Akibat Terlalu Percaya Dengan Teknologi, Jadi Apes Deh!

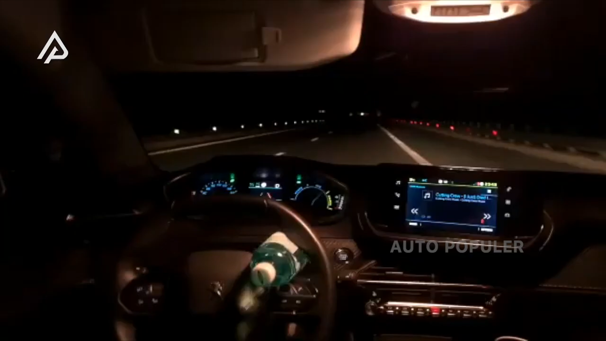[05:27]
Alih-alih memperlihatkan kecanggihan mobilnya,
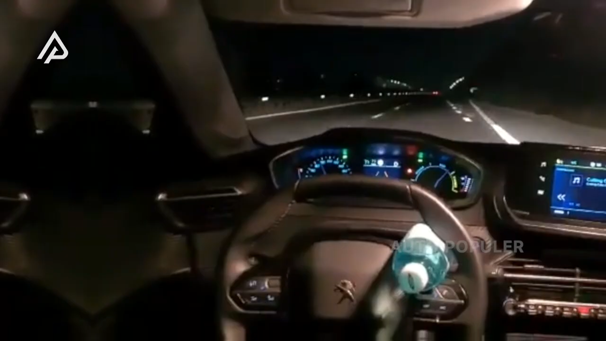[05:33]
sistem malah memutuskan pindah jalur dan tiba-tiba masuk ke parit di pinggir jalan tol.